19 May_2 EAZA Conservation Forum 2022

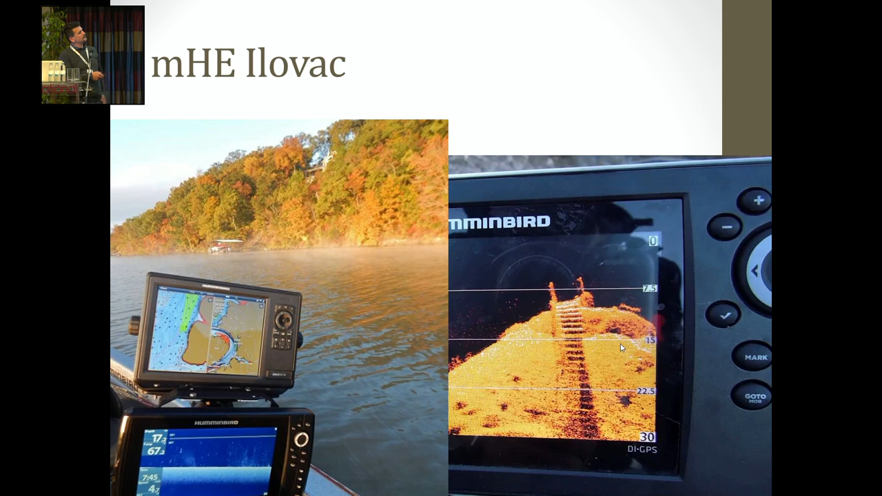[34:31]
the agency that did this was claiming that they didn't change anything in the water course. To prove this was not true, we used the sonar imaging, so you get the side scan images.
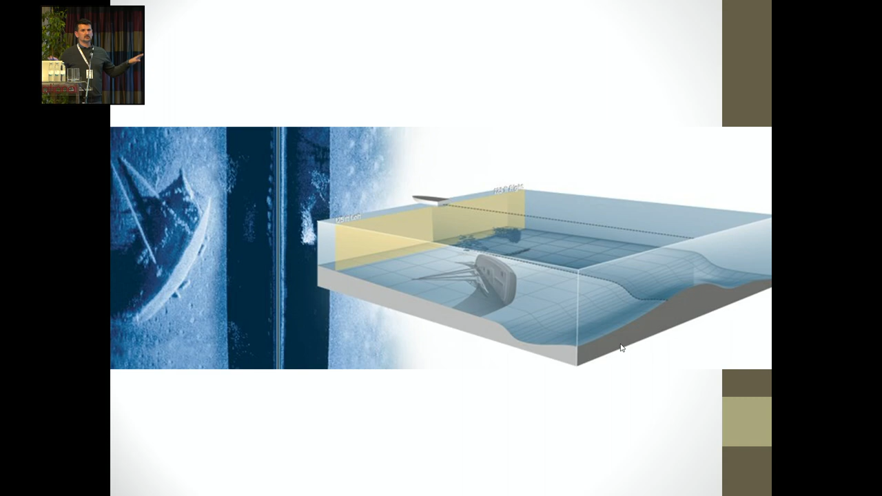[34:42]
And to make it short, with this you can make a 3D model, which we use to, you know, record the whole river, make a 3D map,
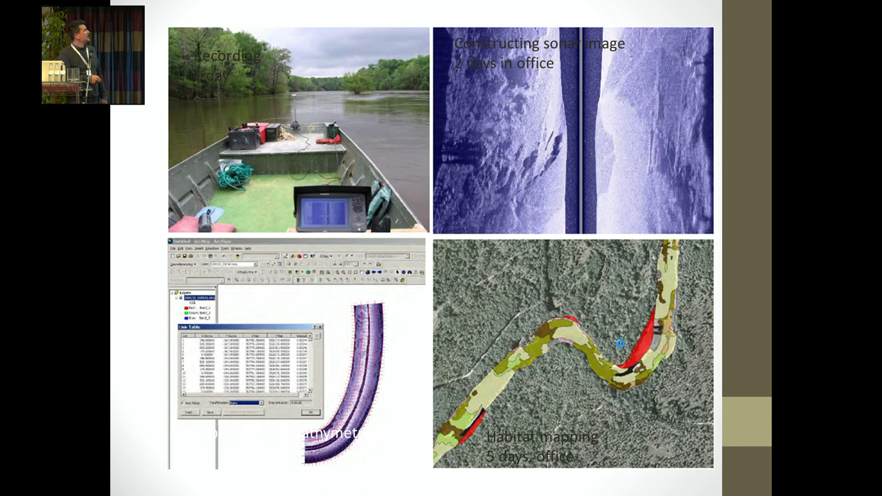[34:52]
and we got this as evidence, actually, that they did flood, because when you record the depth and make the map of it, then you can see exactly that on each of the previous barrages that were,
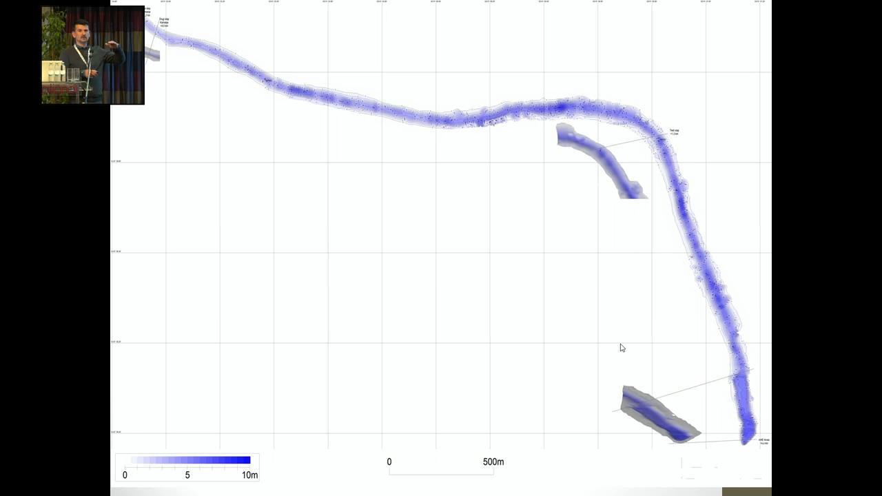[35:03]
like, opened, now you have 2, 3, 4 meters of water. So exactly you can calculate how much they changed it.